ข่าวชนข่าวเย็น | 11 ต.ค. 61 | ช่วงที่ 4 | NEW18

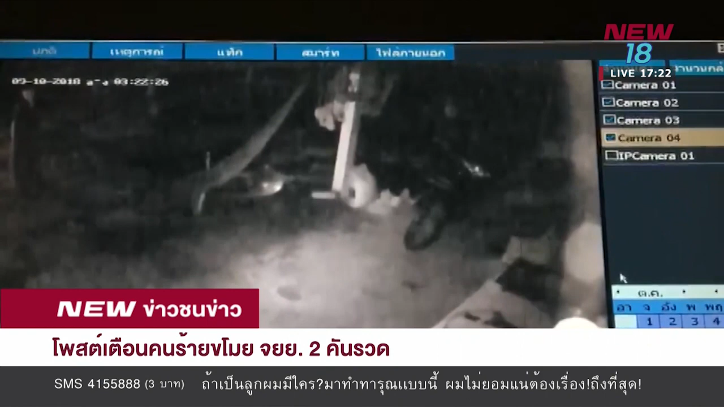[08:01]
ลากลางคืนเนี่ยละค่ะโดยก็มีข้อความว่ามีรังวัลให้ครับใครพบเห็นบุคคลในภาพเมื่อคืนเวลาตี 3.50นี่เขาบอกมีรังวัลจำจับให้ นี่ละค่ะ วงก
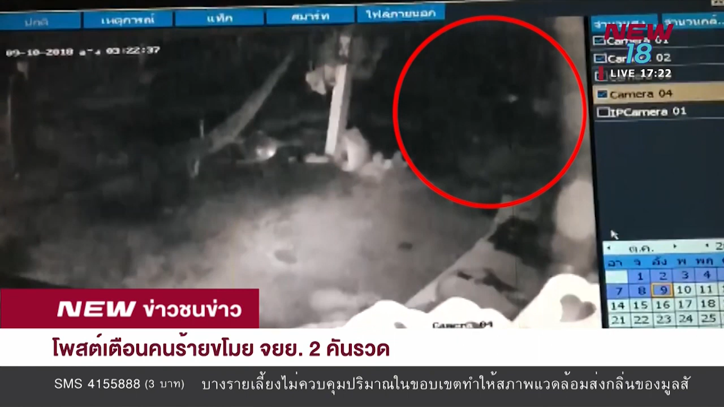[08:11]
มแดง ๆเป็นคนร้ายบุคเข้ามาถึงในบ้านเลยค่ะผู้สึกขาวพอทราบเรื่องนี้ผู้สึกขาว 2018 ของเราก็ลงพื้นที่ไปที่บ้านเล็กที่ 257ที่อำเภอเมืองจังหวัดชัยนาศก